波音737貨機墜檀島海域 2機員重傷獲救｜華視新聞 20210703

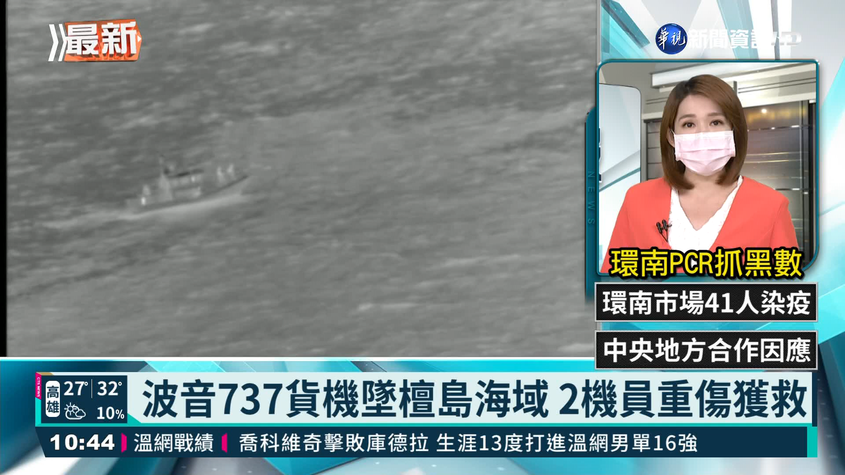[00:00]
看一架波音737货机，当地时间周五清晨，疑似因为引擎故障坠入了美国夏威夷善香岛附近的海面。画面上可以看到的是，美国海岸巡防队派出了救援船、直升机以及运输机赶往事故现场。不幸中的大幸是，坠海的波音货机上面的两名机组人员虽然都受伤，